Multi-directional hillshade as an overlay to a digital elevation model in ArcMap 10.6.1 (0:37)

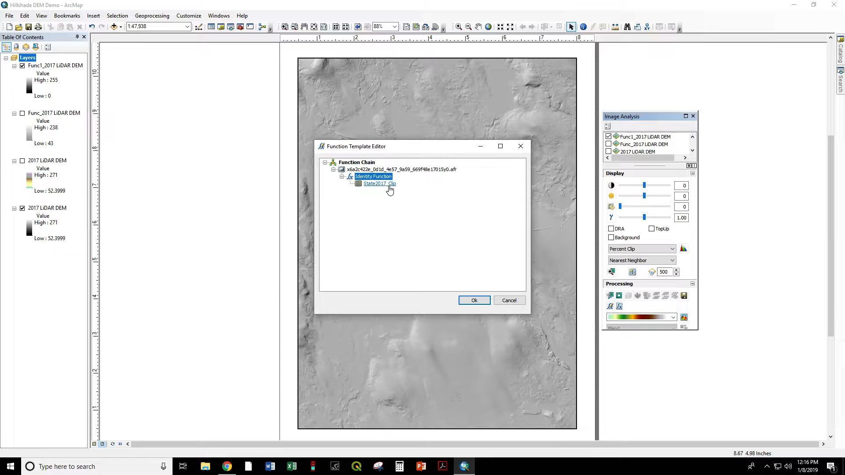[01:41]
So click on Add function, right-click on Identity function, Insert function, multi-directional, not multi-directional, that's the old plug-in. In Arc 10.6, we have this built into the default hillshade. So hillshade type is now multi-directional.
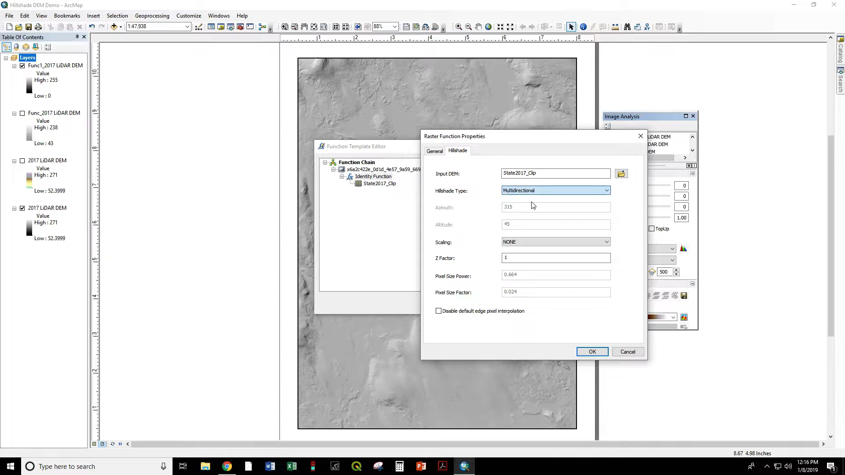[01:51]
Z-factor in the old plug-in used to default to 2. Now it defaults to 1. Let's try both. Okay. Okay.
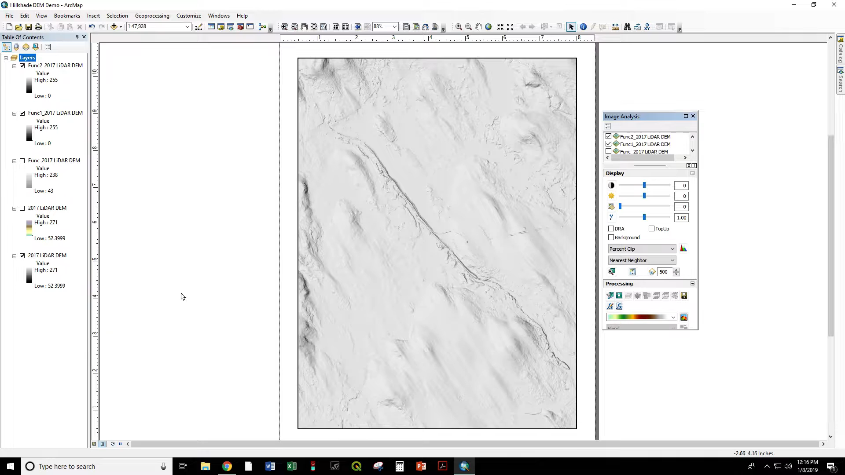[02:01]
So there is with a Z-factor of 1. No exaggeration to the elevation. Let's try with the old default of 2. So again, click on Add function.
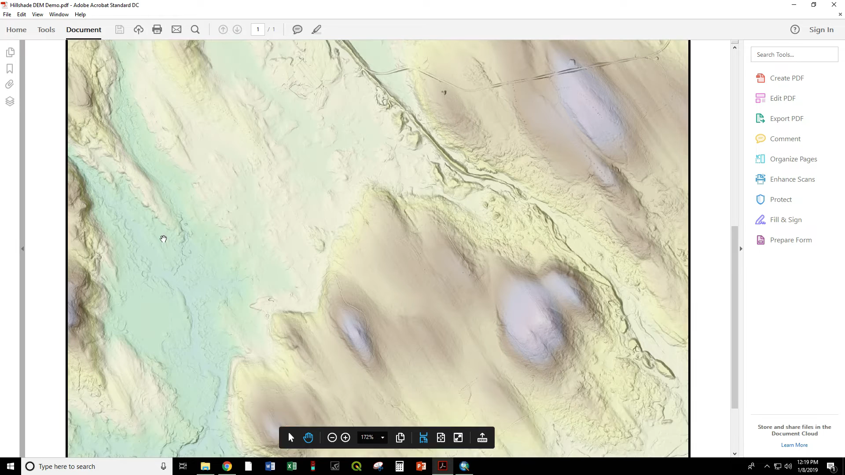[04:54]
You can see somebody's... Is that a field? Is that a storage tank? Whatever it happens to be. You can see the rocky outcrops. You can see the drumlins here where the glacier mowed right over that. All these lines in line with the direction of the travel of the glacier. Gorgeous map. Here's an old gravel quarry. I shouldn't say old. Maybe it's active. But this is mining out the old gravel and sand that was left in this esker.
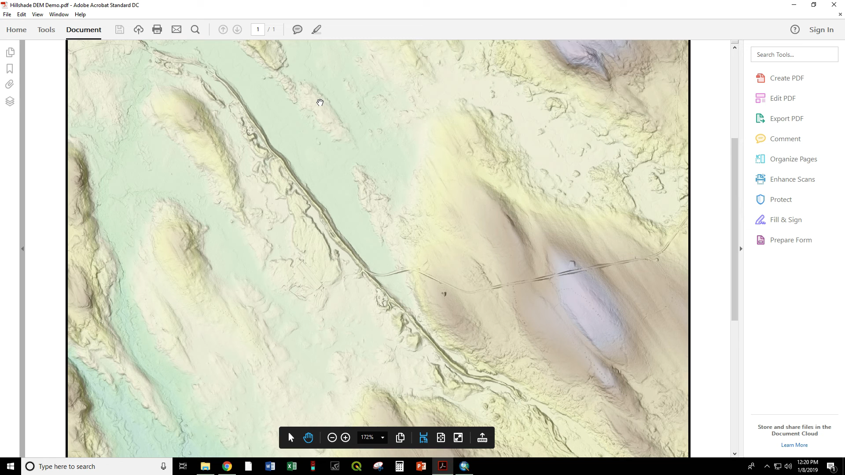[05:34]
Which again was an old glacial stream. Could have been on top of the glacier. Could have been beneath the glacier. But when the glacier melted away. This band of sand was left. So that is how you get from the raw data. The raw high resolution digital elevation model.